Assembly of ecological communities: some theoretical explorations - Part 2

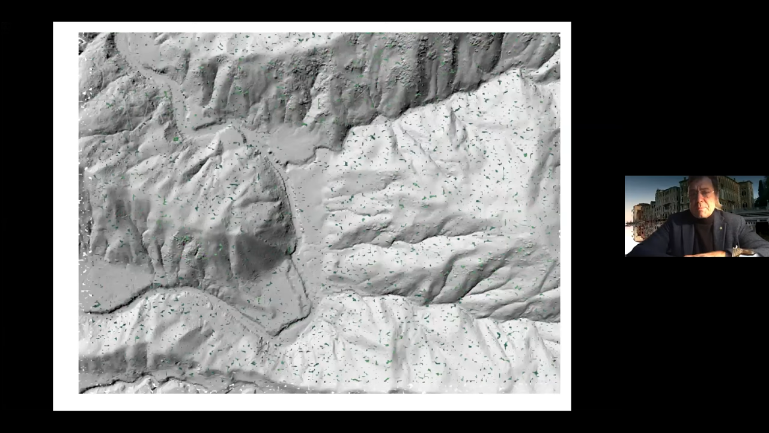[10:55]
and you can actually expose the terrain to the point that you can have LIDAR or LIDAR, whatever you want to call it, maps, in which essentially you have the size of a stamp, which is centimeters at this point. Once you have filtered the vegetation, you have
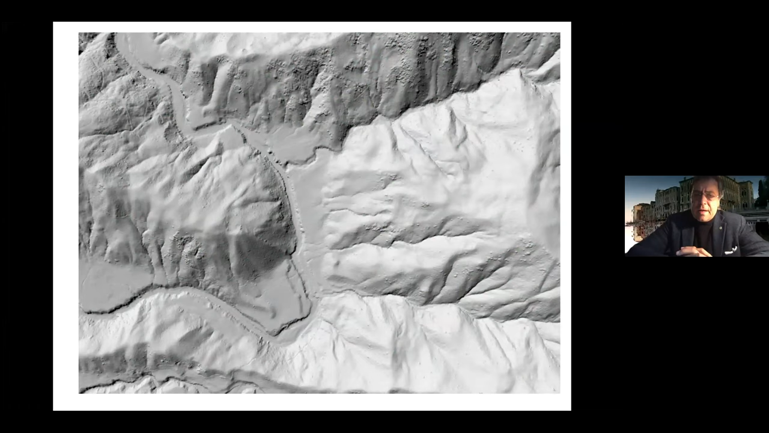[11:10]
the surface of the terrain in an exquisite detail, which you see in this case is exactly the same bend of the Amazon. And the accuracy on the vertical direction is
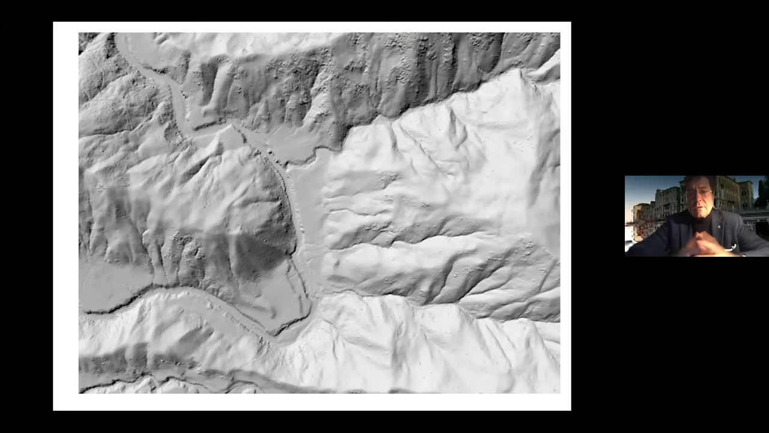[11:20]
now becoming more than enough to generate description of details in geomorphology that really changed the ball game forever.
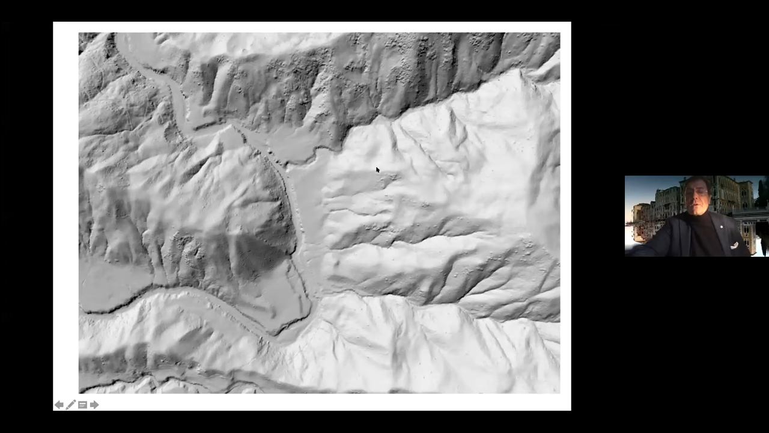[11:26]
And this, so this is another picture at the same time.